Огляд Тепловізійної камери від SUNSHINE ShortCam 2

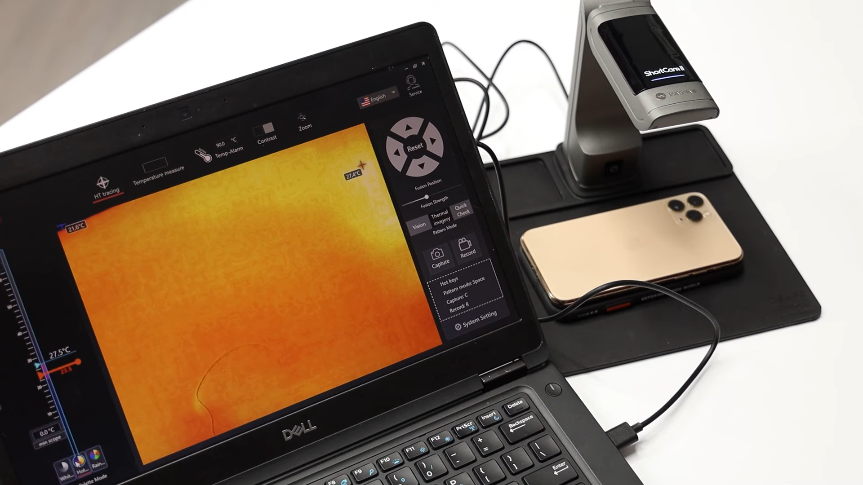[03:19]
Тож камера має три розмальовки вимірювання – чорно-білу, корірову та ще один різновид. Також можна побачити, як просто відео, інфрачервоне та сумісне.
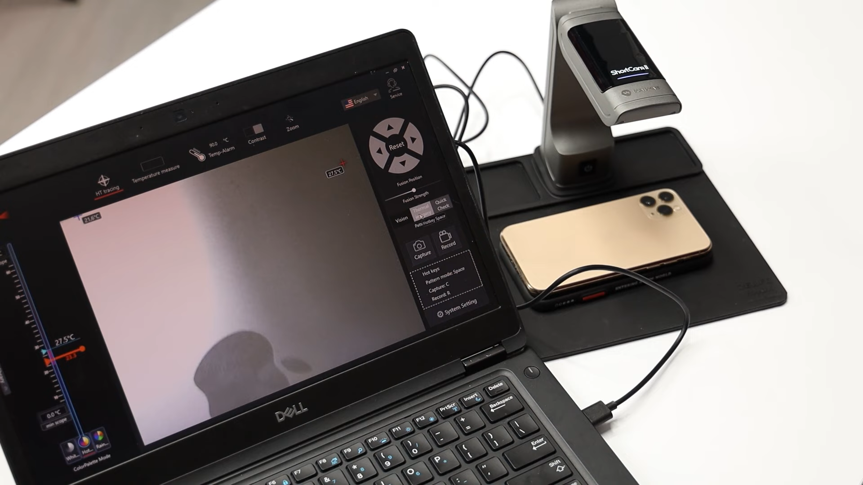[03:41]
І ми можемо побачити, що ось в цьому місці у нас є нагрів.
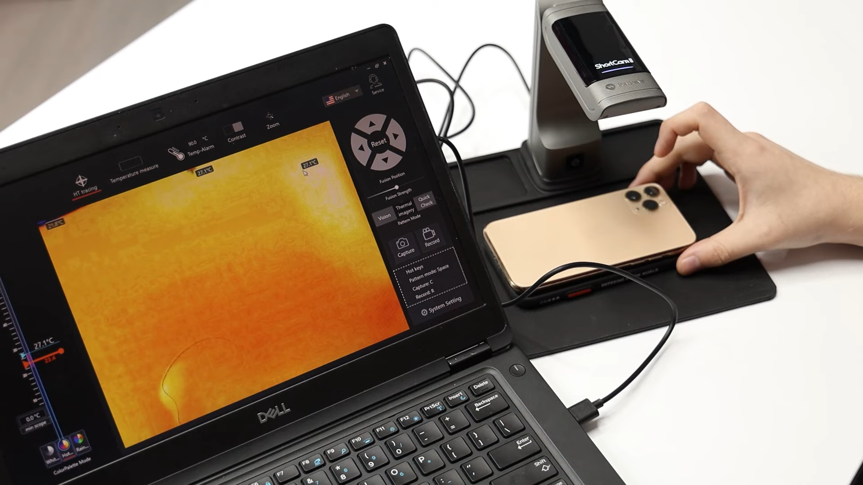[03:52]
Також, якщо у нас є глянцева поверхня і є бліки, то вона цей блік сприймає теж як нагрів. Ну і також можна обрати мінімальний та максимальний діапазон температури, який ми можемо побачити.
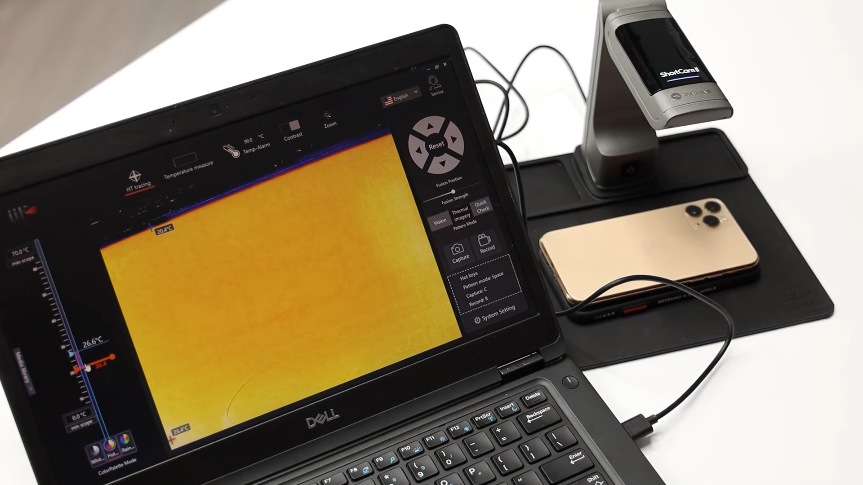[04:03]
On screen: scale top 70.0°C
От я рухаю від 20 до 26, щоб побачити, де більше нагрівається. Ось, наприклад, ми можемо побачити, що в цьому місці розігрів 30 градусів, там де приблизно знаходиться процесор.
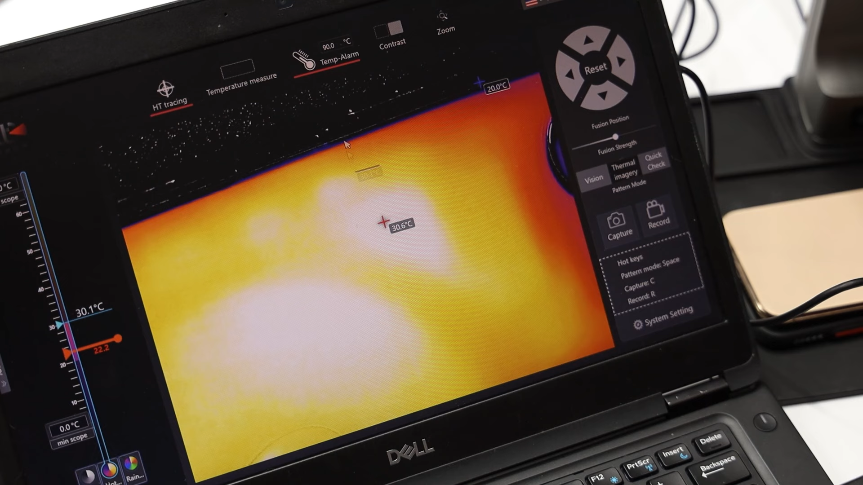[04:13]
On screen: spot 30.6°C, scale bottom 0.0°C
І плюс на курсорі також ми можемо вказувати, яку йде температуру, ми будемо вимірювати.
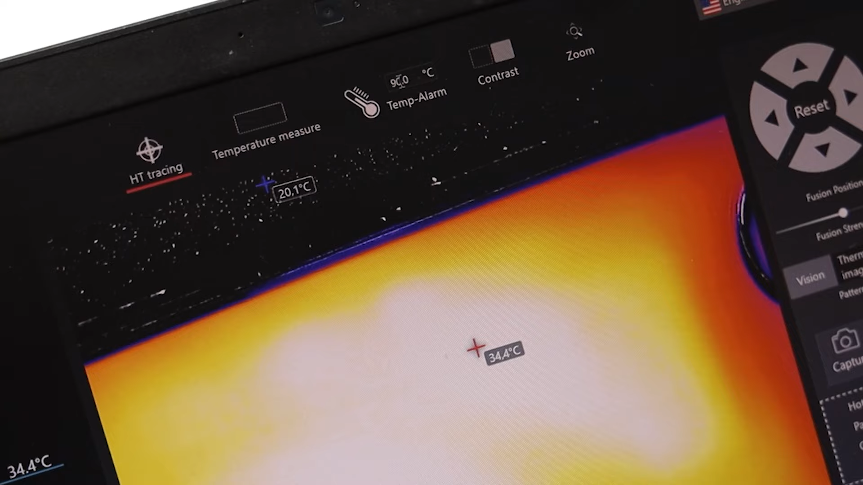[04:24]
Плюс є сигналізатор температури, яку ми вкажемо, режим контрасту і зум. По мові у нас тільки китайська, англійська та іспанська.
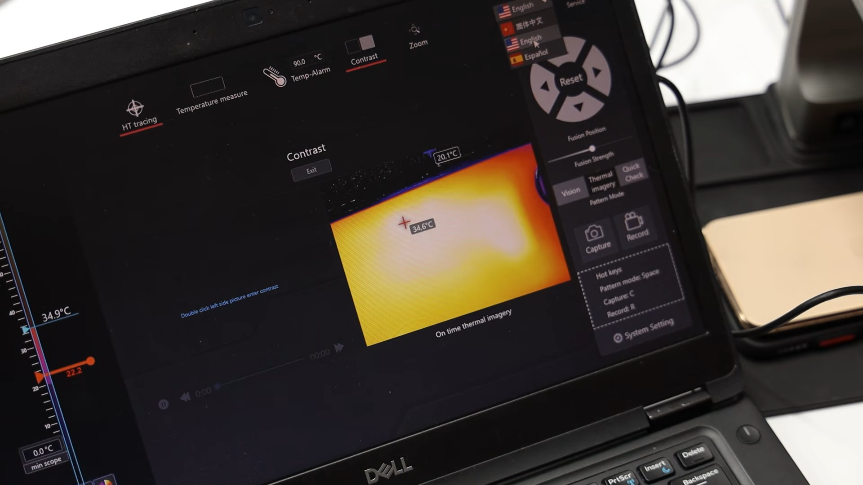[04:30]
Тож, якщо ви стикаєте з ремонтом плат та знаходження коротких замикань, то ця тепловізійна камера Sunshine ShortCam 2 вам допоможе з цією ціллю.